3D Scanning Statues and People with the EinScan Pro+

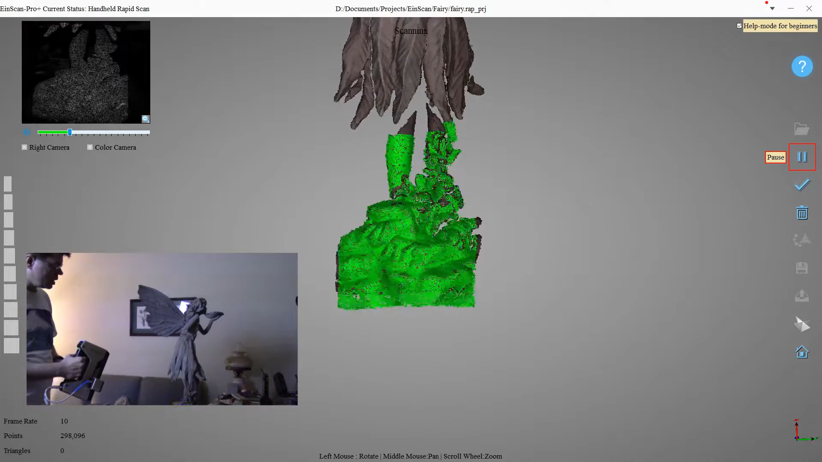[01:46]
And it really does go very fast,
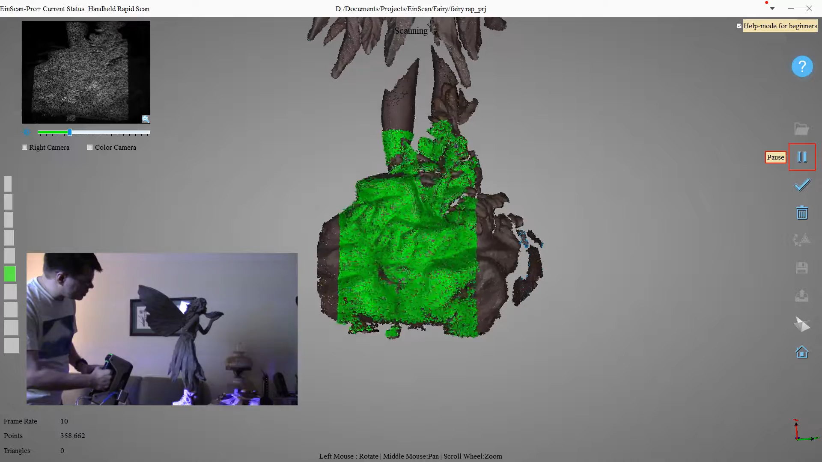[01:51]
trying to keep that mark on the left as close to the middle as I can.
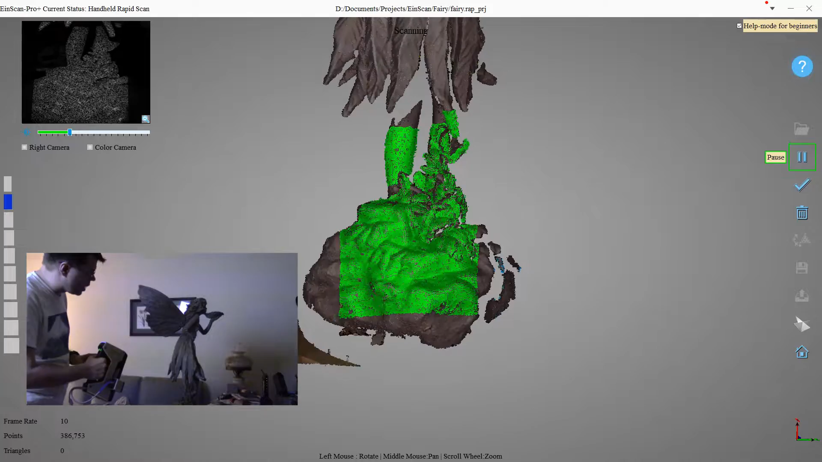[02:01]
If you pull too far away, it goes to the top, and if you get too close, it goes to the bottom. And if you go way off, you'll get a doorbell sound, which can be kind of irritating.
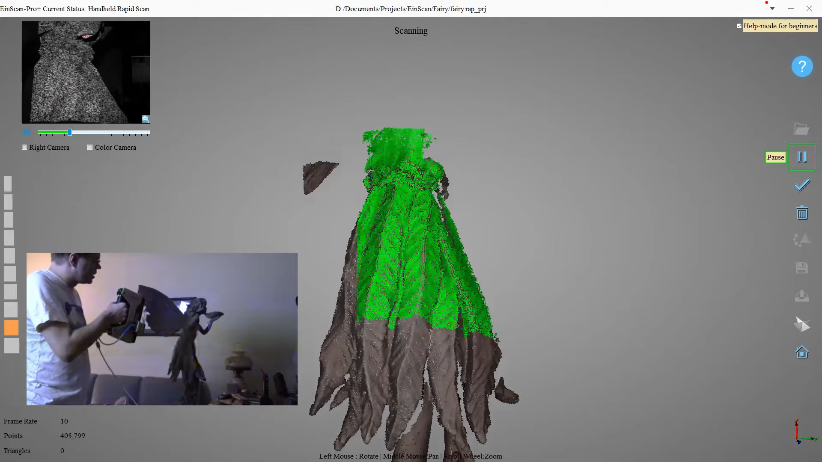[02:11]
So if you want to try to avoid that.
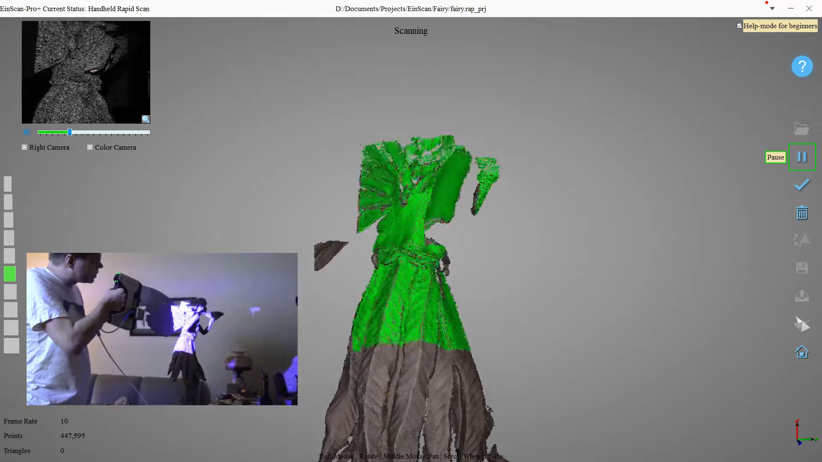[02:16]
Okay, getting the top of her head,
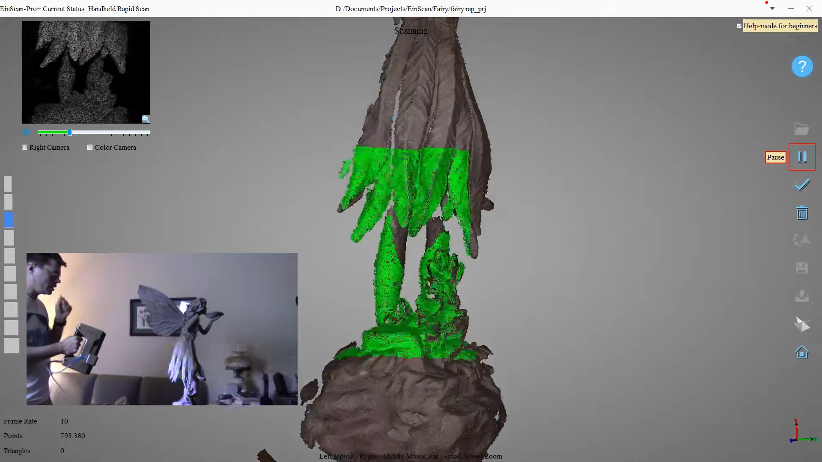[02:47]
Okay, so that's pretty much all I can get here, maybe a little bit over here,
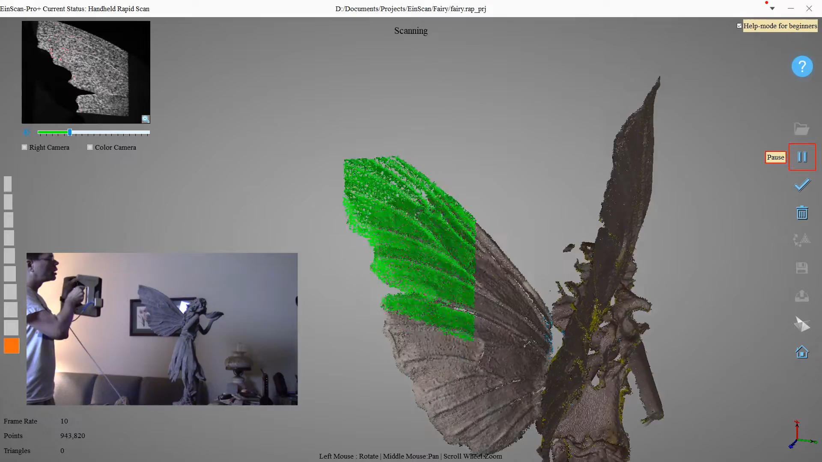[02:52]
and the back of her head.
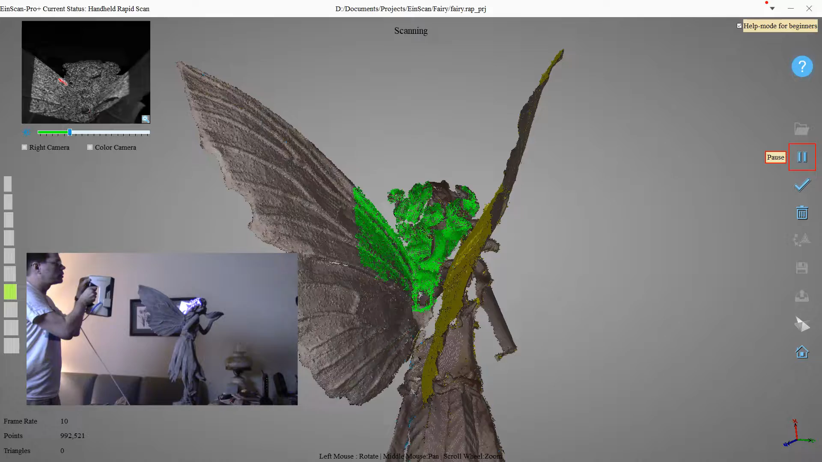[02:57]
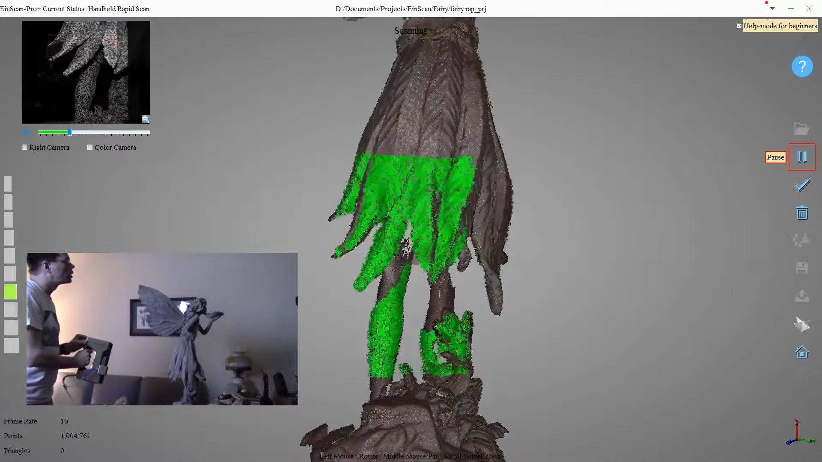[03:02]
Okay, so as I mentioned, she's on that turntable, so I don't even have to stop scanning.
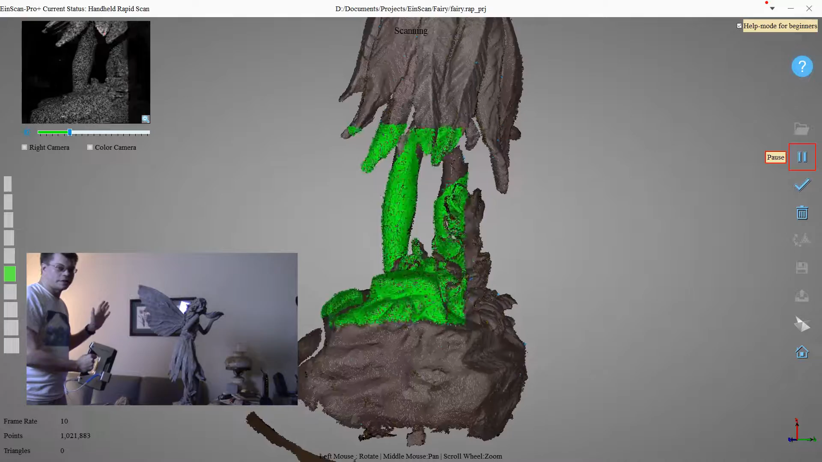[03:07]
I can really just turn her around.
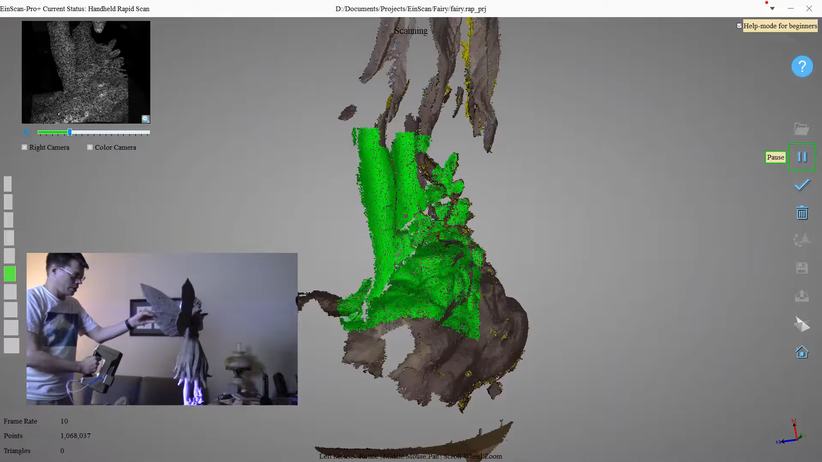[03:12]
I'm just trying to make sure I point down low when I turn from up above so I don't get my hand in the scan,
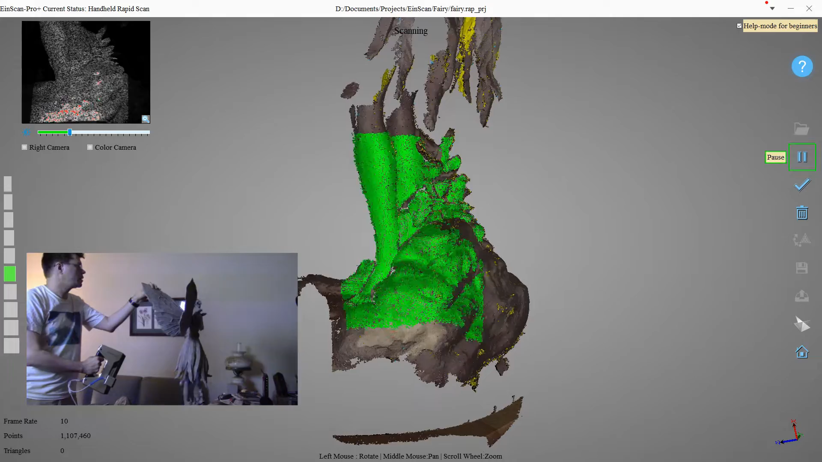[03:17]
and it'll actually just keep scanning as I turn it.
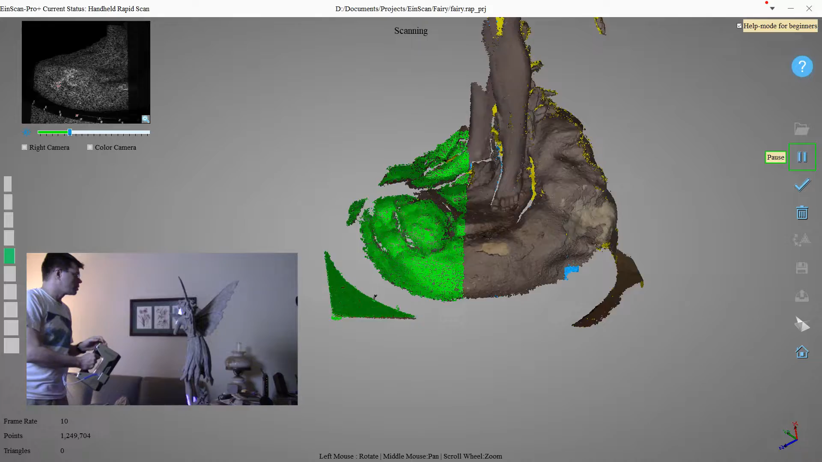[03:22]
I am getting a little bit of my table there.
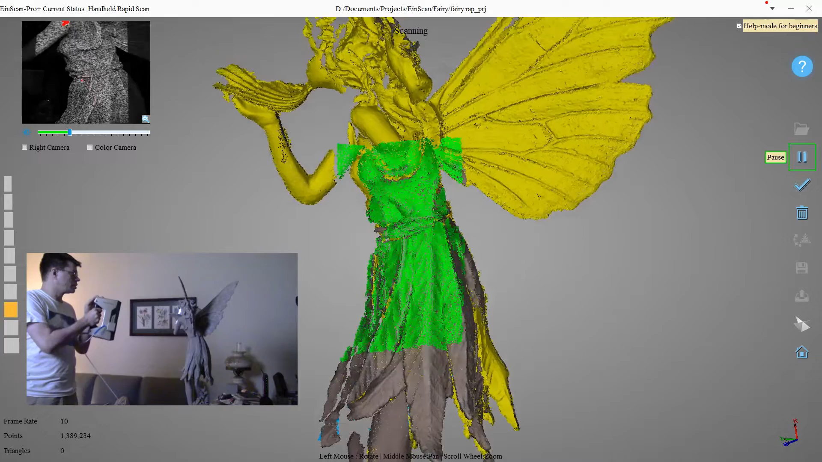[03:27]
Okay.
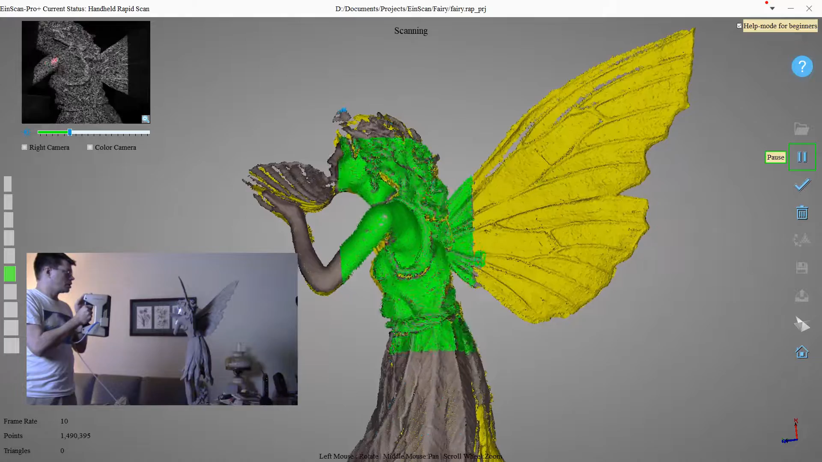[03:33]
I'm trying to get this wing.
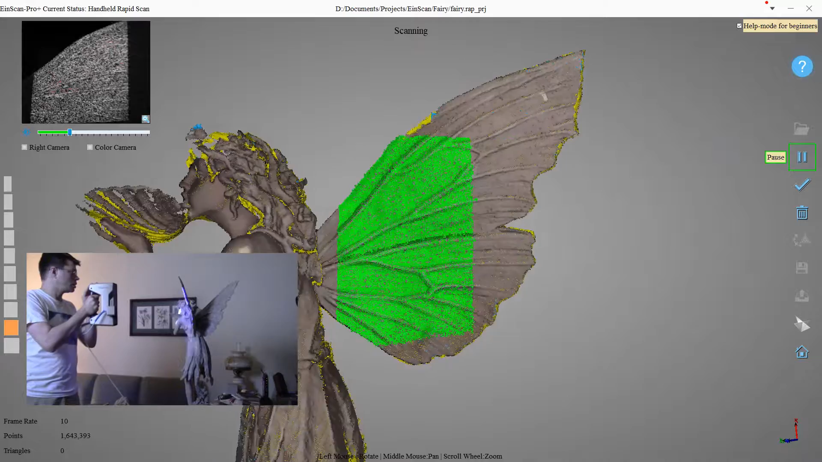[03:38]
I'm just trying to get the top.
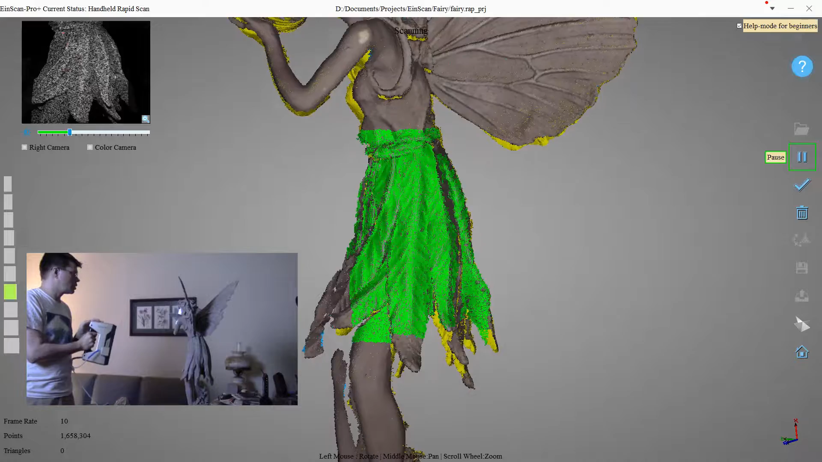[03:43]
Okay.
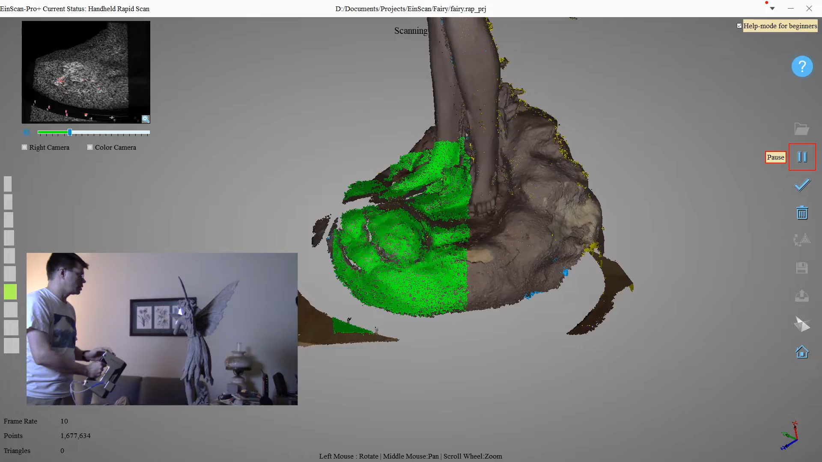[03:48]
Let's try to get a little from down below.
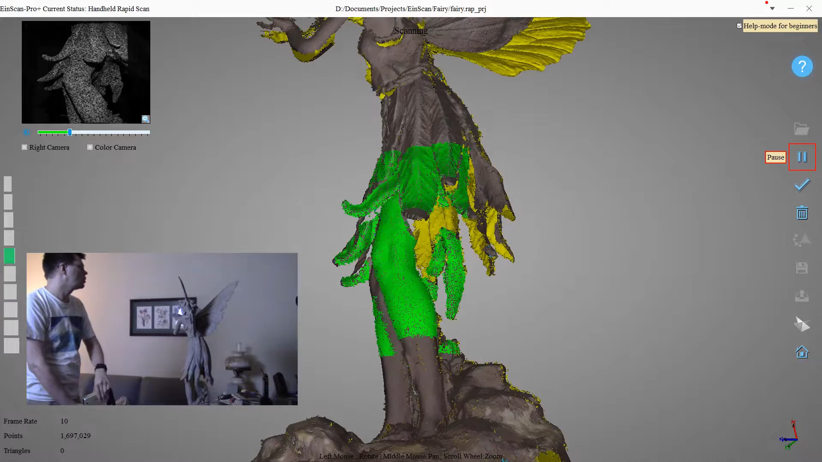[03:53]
Yes, I'm trying to get under her skirt.
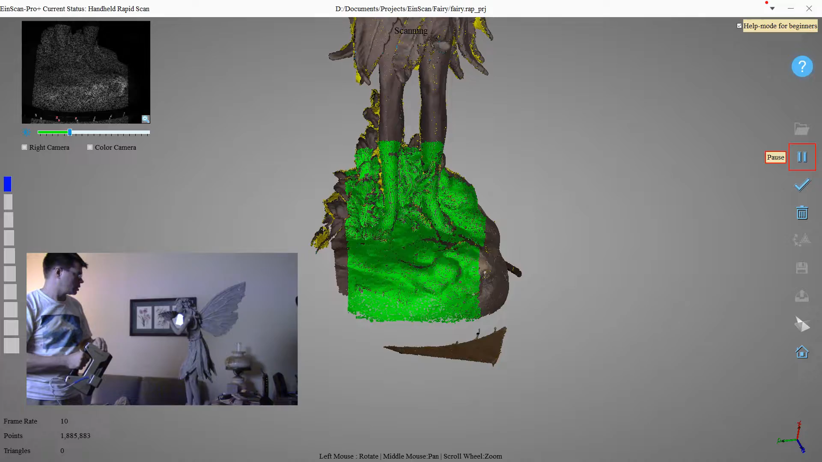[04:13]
And we can get some more of that base.